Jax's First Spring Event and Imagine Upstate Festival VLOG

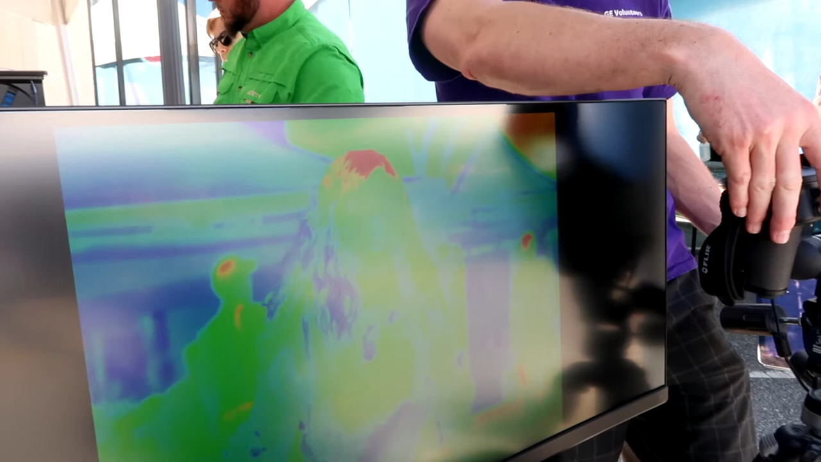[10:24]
Is it better view now? $3,500 for like little smaller versions of this.